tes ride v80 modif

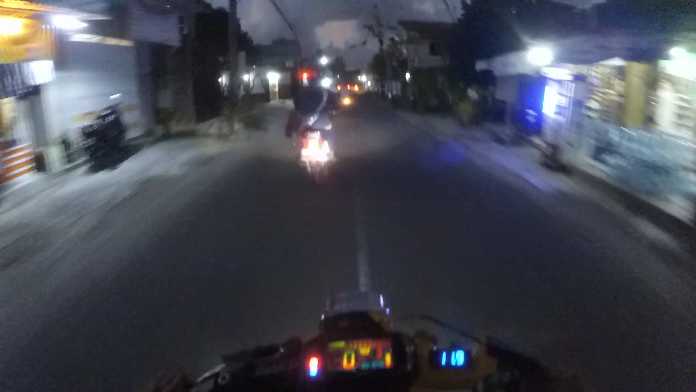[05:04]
depan nanti ke belakang terus ke bawah ya. Dari depan itu pakai velg jari-jari ya, depan belakang. Untuk dari atas depan itu pakai speedometernya punya FUFI ya,